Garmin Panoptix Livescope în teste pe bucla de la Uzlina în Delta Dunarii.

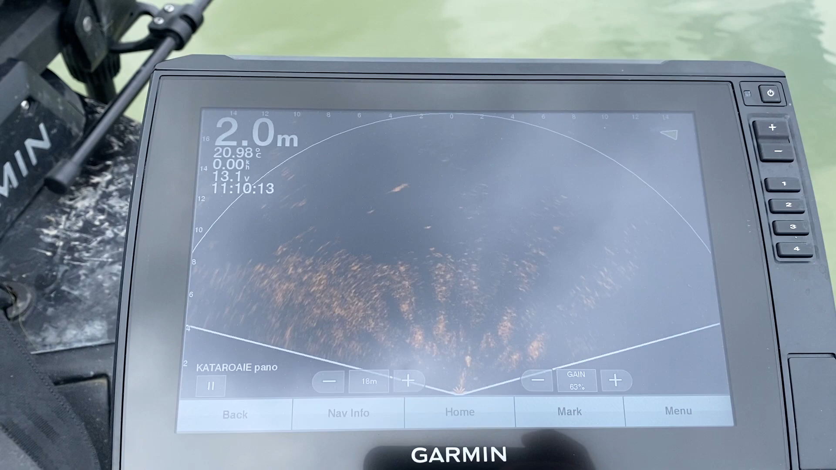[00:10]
On screen: depth 2.0 m, water 20.98°C
Uite-l. Deci chiar în spate, uite încă un pește acolo. Da, uite-l somn. Și mai este unul în stânga lui. Și încă unul a apărut, vezi? Aha. Sunt doi mai mici și unul mare. De. Incredibil. Exact aici. Stai așa.